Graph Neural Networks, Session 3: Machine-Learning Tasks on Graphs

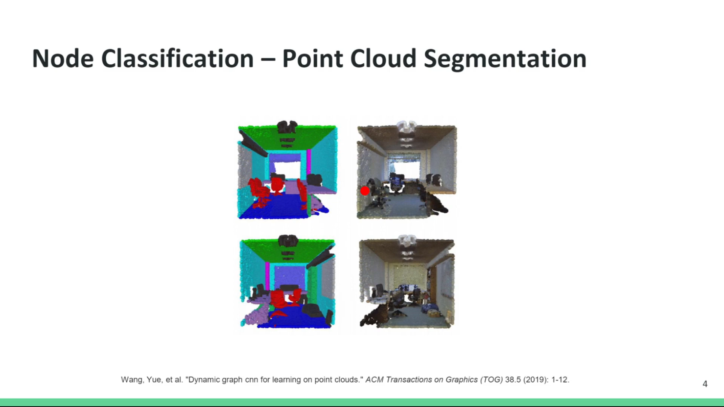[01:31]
The example shown here is of semantic point cloud segmentation, where the points are classified according to objects they belong to. We can see here that points belonging to the chairs and the walls are labeled differently. Another example of node classification is identifying the nodes in a graph that lie on the shortest path between two nodes.
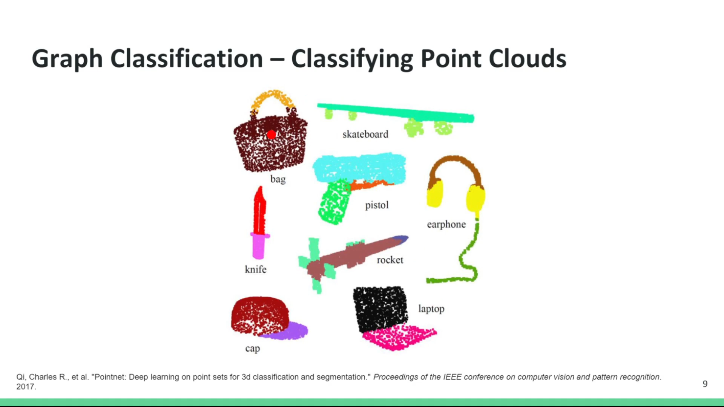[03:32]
here the input is an unstructured graph, and the output is a label, such as a bag, a laptop, and so on. Another interesting application of graph classification is classifying molecules.